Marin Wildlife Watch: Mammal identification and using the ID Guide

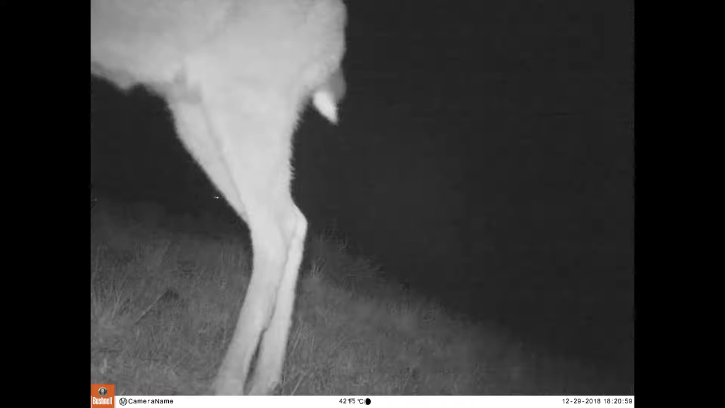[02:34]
Sometimes you'll just see a thin leg or
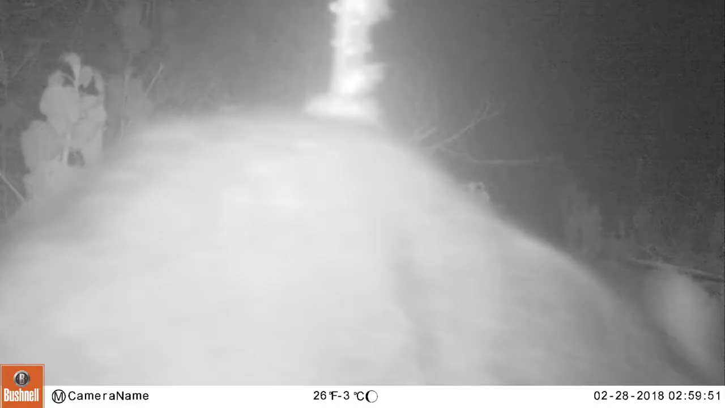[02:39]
the part of the back or part of an ear up close.
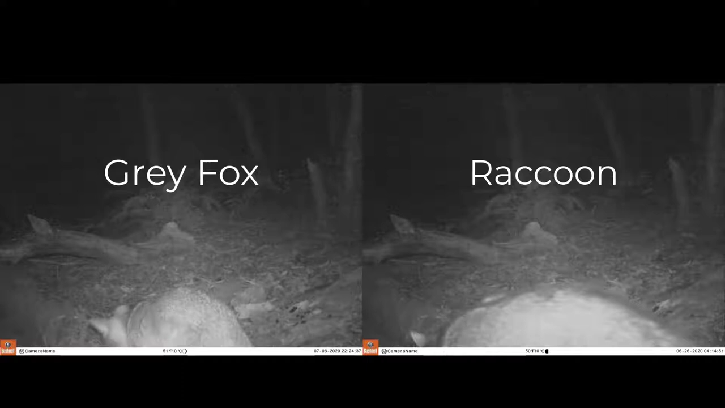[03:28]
In general, foxes are more svelte than raccoons.
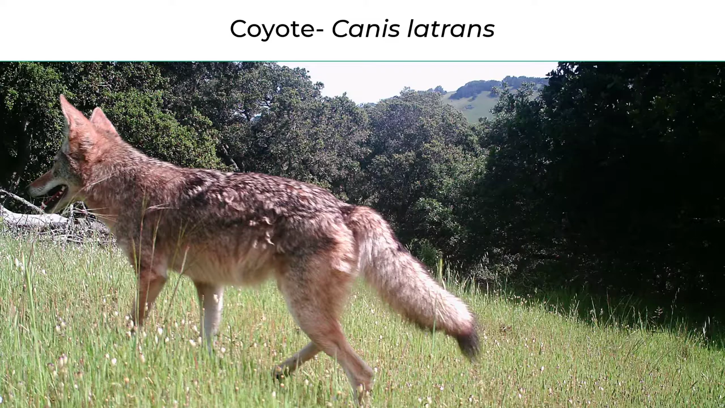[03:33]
Coyotes are also related to dogs. They're about the size of a smaller golden retriever. The body is gray or brownish with some reddish marking. The underbelly is white and they tend to have a pale sort of smile.
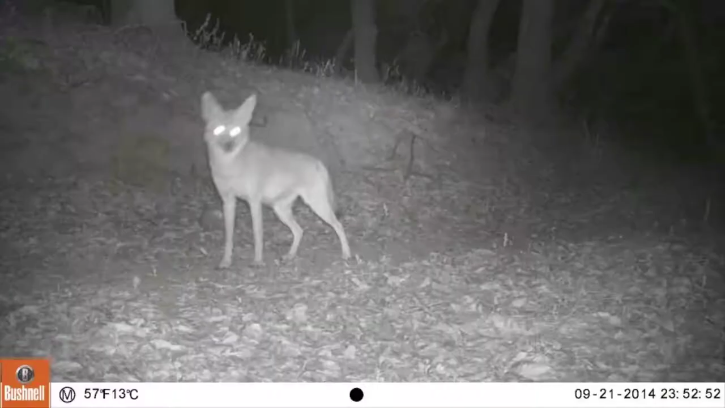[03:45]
They can be confused with gray foxes but you can tell them apart by looking at the overall body size. Coyotes are typically larger. Coyote legs are longer in proportion to the body
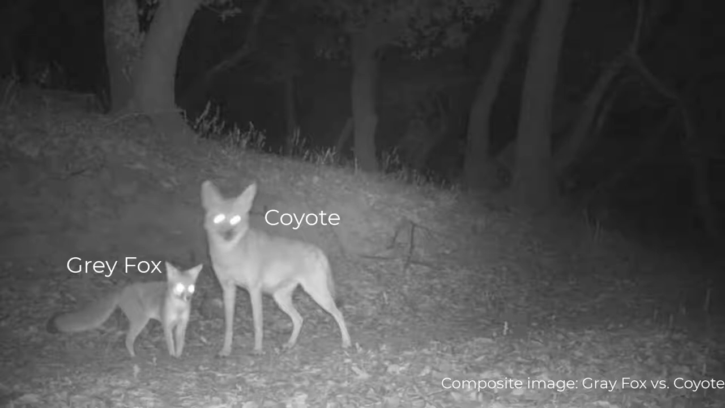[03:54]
while the gray fox has stubby shorter legs. Coyote ears tend to be larger and pointer and coyote tails are a bit shorter.
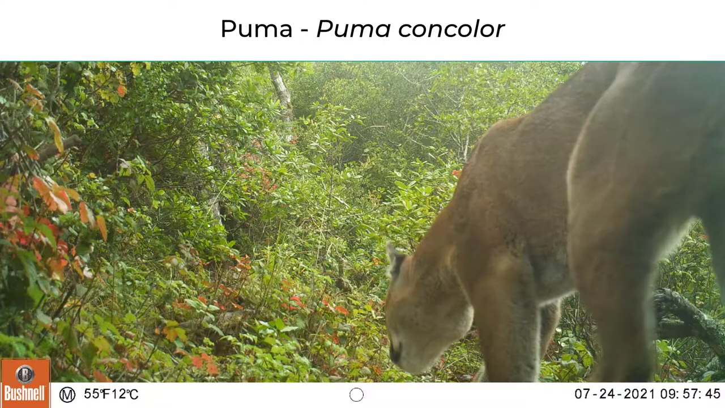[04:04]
Pumas are not very often seen in Marin so when you see one it's very exciting.
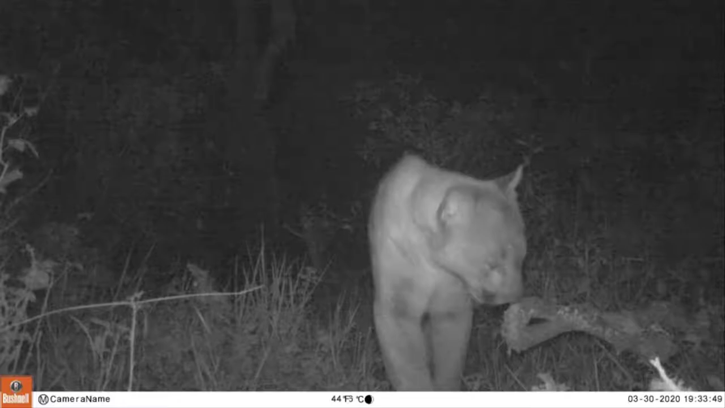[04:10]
They're big and overall tan with a light colored chin and belly.
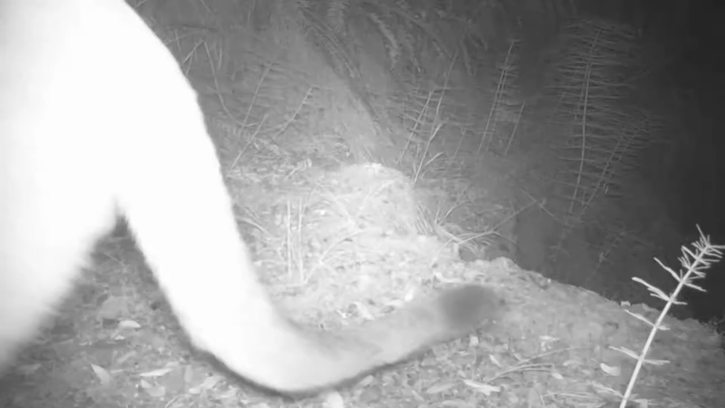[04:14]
Their tail is long and not very fluffy with a black tip.
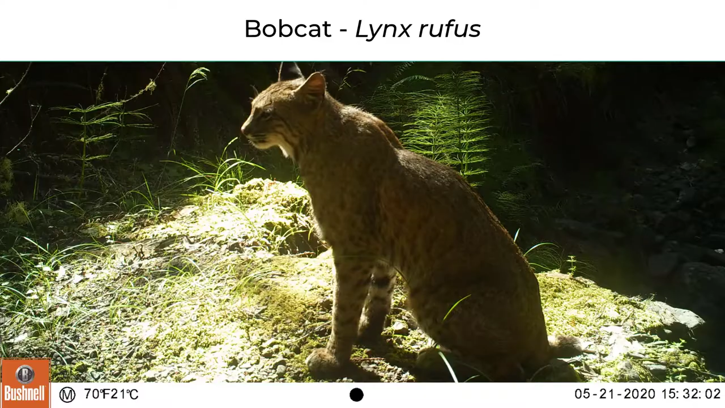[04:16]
Pumas can be easily confused with their more common relative, bobcat.
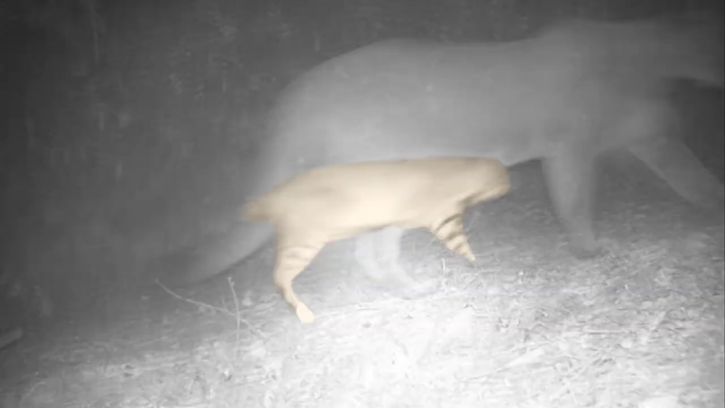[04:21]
Bobcats are much smaller than pumas. Pumas and bobcats have similar colors but bobcats have spots and stripes on the legs whereas pumas are just sort of one color overall.
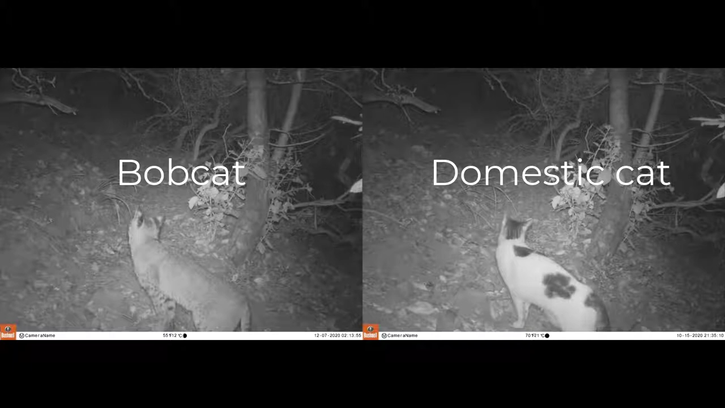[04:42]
It's easy to get bobcats confused with house cats. They can be a similar size but bobcats have that shorter tail. Domestic cats have more variation in overall color and pattern compared to bobcats.
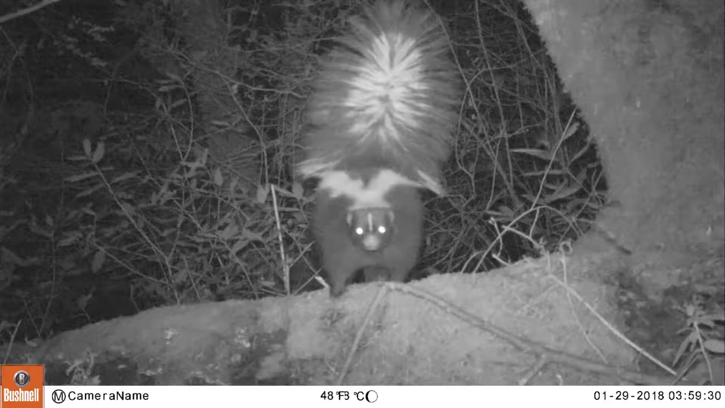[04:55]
Let's talk about skunks now.
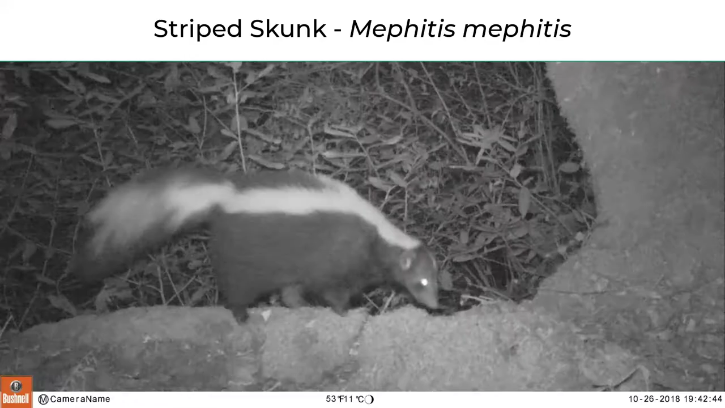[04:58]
Skunks are smaller than a house cat but a little bigger than a kitten. You've probably seen the more common striped skunk with its long tail and white stripes in a black body.
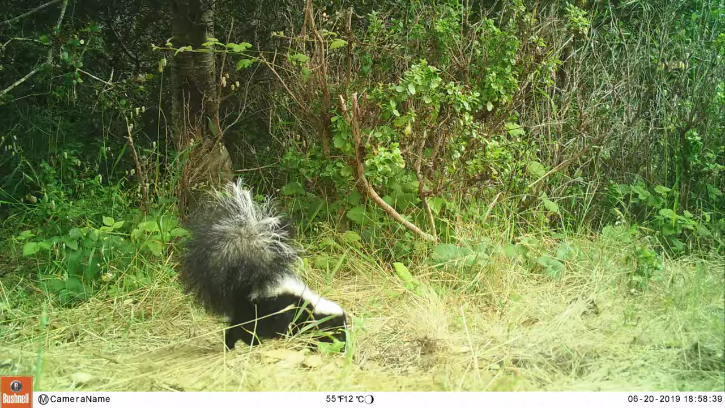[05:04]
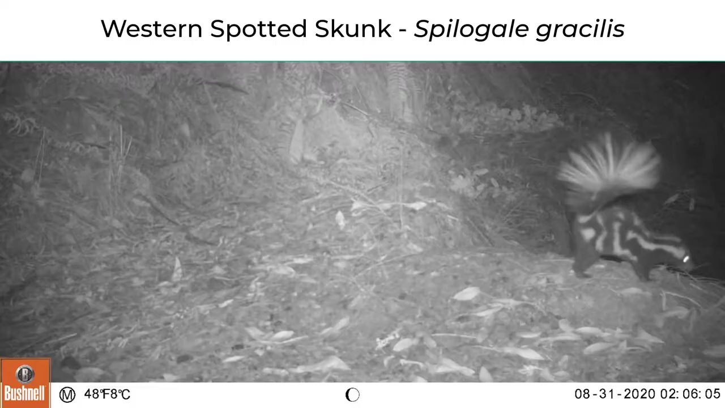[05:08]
But you've probably never seen the western spotted skunk. It's quite elusive and seldom seen without camera traps.
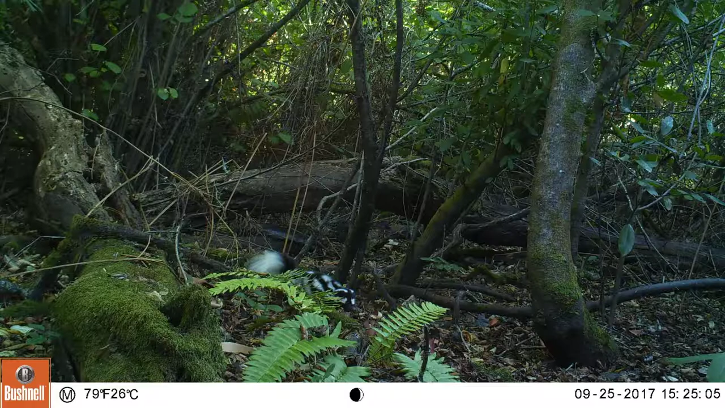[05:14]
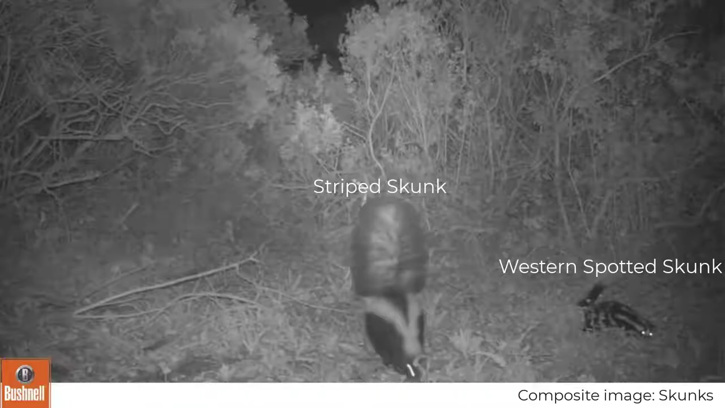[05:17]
The western spotted skunk is smaller than the striped skunk and instead of stripes it has splotches.
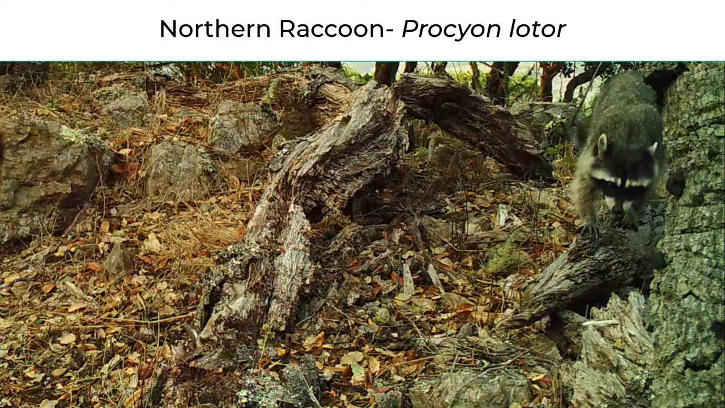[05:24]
Let's talk about another striped animal, the raccoon.
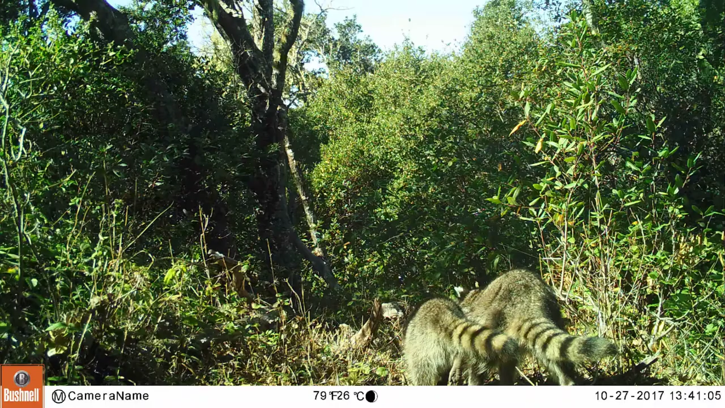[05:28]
Raccoons are very distinctive with their face mask and striped tail.
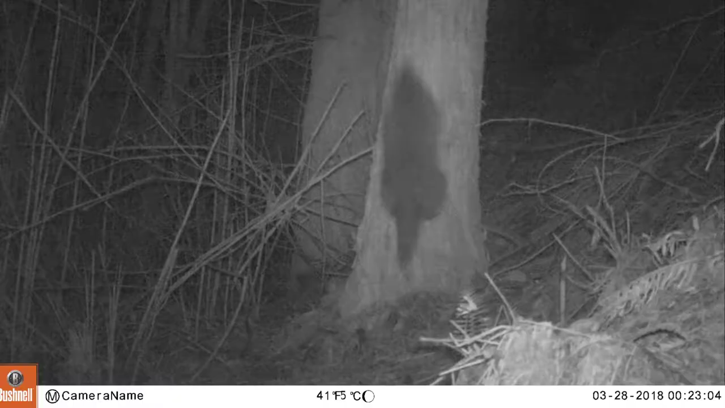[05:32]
And they're relatively large in size, the size of a small dog or a large cat.
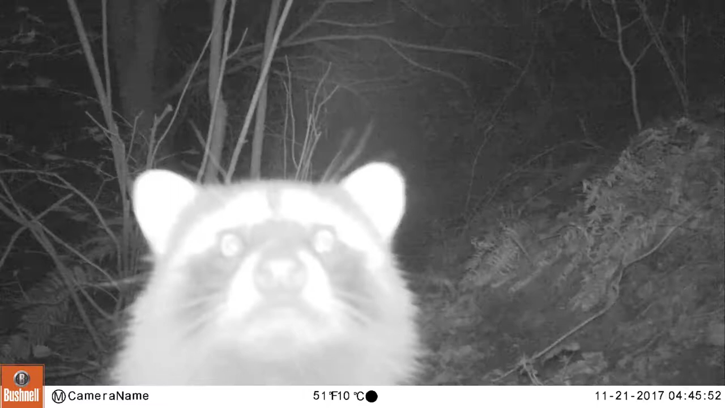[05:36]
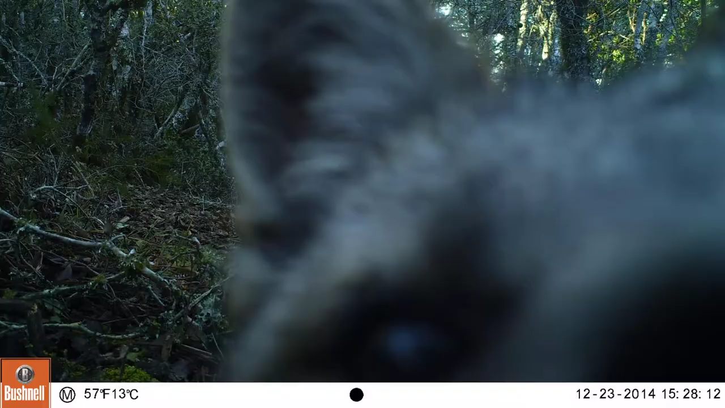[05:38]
Raccoons tend to get very close to the camera so sometimes you will only see a part of the face or a paw.
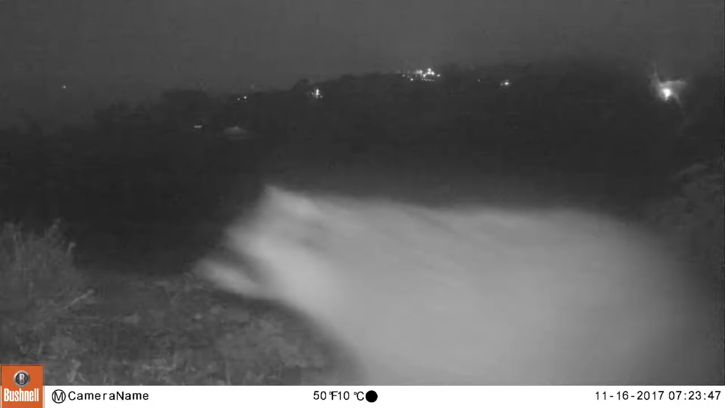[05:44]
From behind their shape, color and fur can look a lot like the gray fox. Raccoons are generally broader and rounder than gray foxes.